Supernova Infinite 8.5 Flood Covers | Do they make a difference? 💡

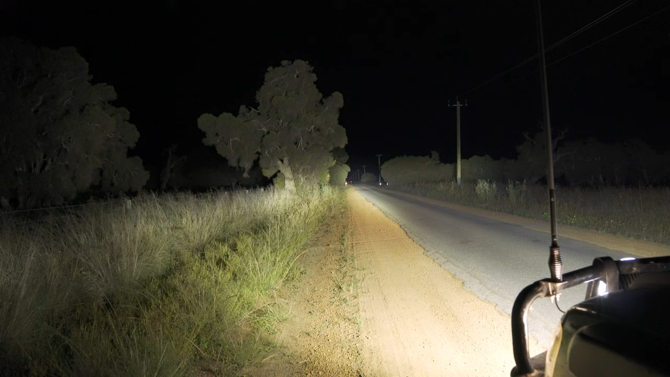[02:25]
bad I can definitely see that flood's been improved it actually doesn't look like we've sacrificed much of the long distance either which is pretty awesome I was expecting the the range to be impacted to pick up that spread but just from what I can tell sitting in the car they are still giving a hell of a lot of distance and an improvement in the flood department so that's awesome. Just going for a bit of a drive around now to test what it's like
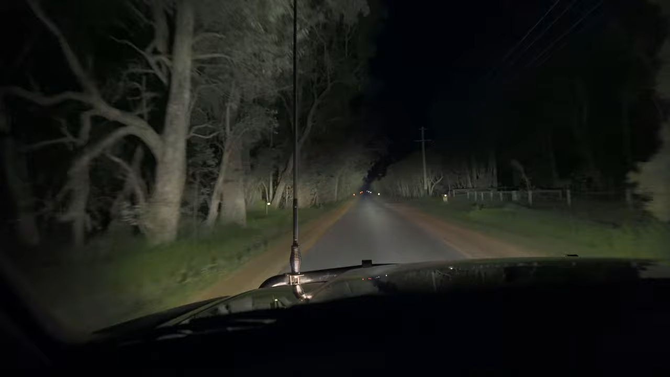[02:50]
with and without covers driving on your typical country road with some dense bushland on both sides of the road and you can see on the left to the right there the more concentrated beam that's what we're getting extra with these covers which is definitely a welcome upgrade from my perspective. The difference isn't massive so don't buy these expecting them to transform your spotties entirely it's just giving you a little bit of extra flood in exchange for a little bit of the long range. In saying that I'm still really satisfied with how much throw we're getting so it hasn't impacted that too drastically but it's definitely just lifting up the edge of the roads a little bit.
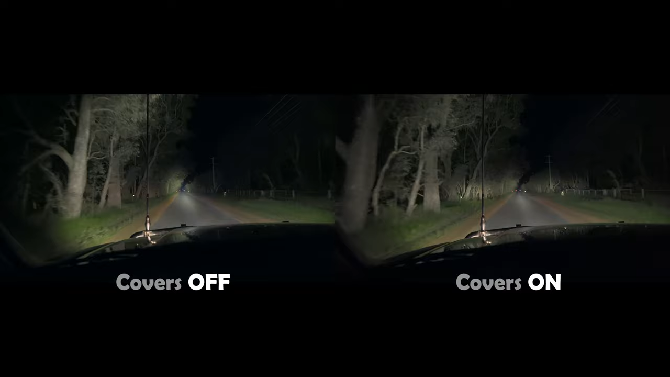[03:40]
I'm definitely noticing a difference in the spread not only in those areas I was pointing out earlier but also in the edges of the road as well. Also with the covers off you can really see a dramatic difference between that pinpoint beam in the middle and the spread beam around the outside. Whereas with the covers on it sort of blends those beams together which is nice.